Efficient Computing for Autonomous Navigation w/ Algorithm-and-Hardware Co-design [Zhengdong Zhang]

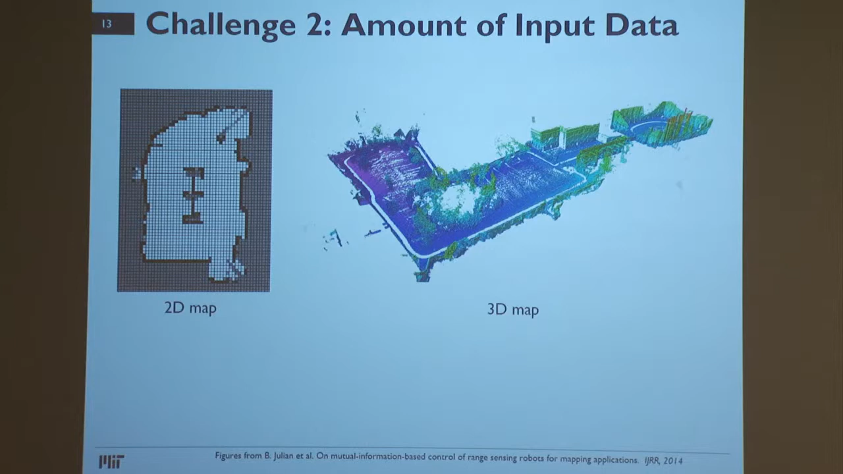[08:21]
because of the added dimension, there are much more number of cells, and we need to consider so many candidate scan locations on this map. And for each candidate scan location,
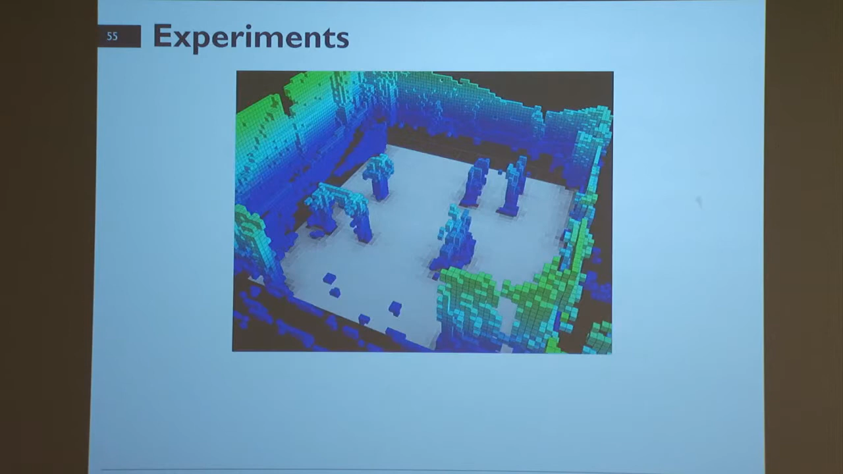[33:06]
And here is a completed 3D map of the environment.